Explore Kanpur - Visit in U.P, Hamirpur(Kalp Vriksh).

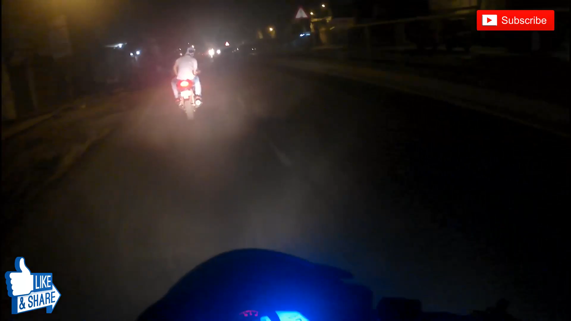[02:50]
स्पीड से चलेंगे, भगाने से कोई मतलब नहीं है। अभी 45 है।
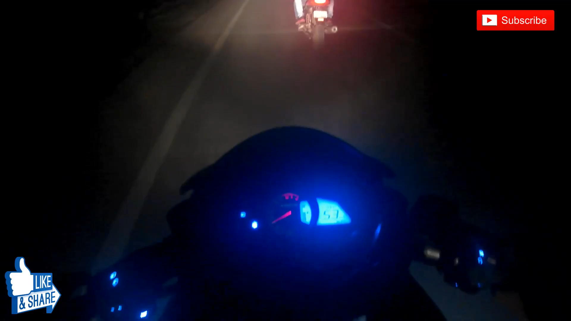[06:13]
बाइक में कोई प्रॉब्लम ना आए बिकॉज सीबीजी काफी पुरानी हो चुकी है, लगभग 7 साल पुरानी, तो उम्मीद करता हूँ कि बाइक में कोई प्रॉब्लम ना आए, हमारी राइड अच्छे से हो। ये देखिए कानपुर में जानवरों का टहलना आम बात है, जैसा मैंने बोला था।